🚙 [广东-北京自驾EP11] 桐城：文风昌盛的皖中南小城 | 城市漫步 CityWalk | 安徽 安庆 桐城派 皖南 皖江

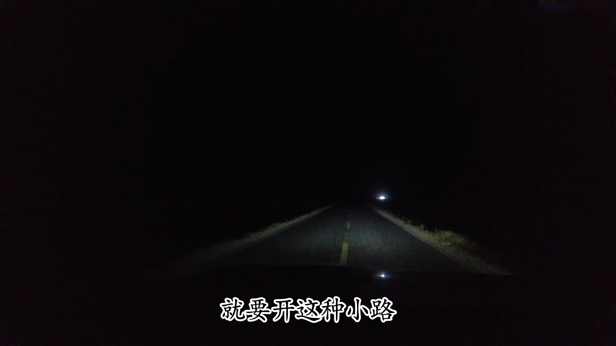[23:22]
就要开这种小路，而且赶上晚上，就是对面开过来会车的机会就很多，没法开太快啊。